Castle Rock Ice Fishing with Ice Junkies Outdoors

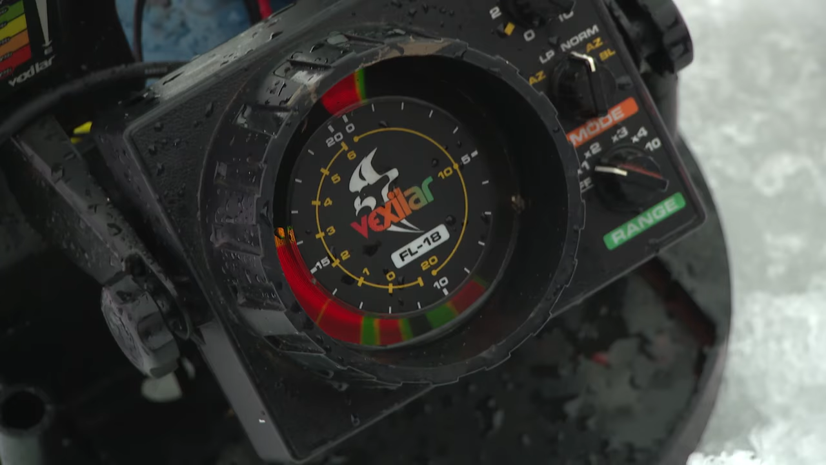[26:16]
Here we go. This time I'm taking the transducer out of the water. Now again, look at that hyperglide.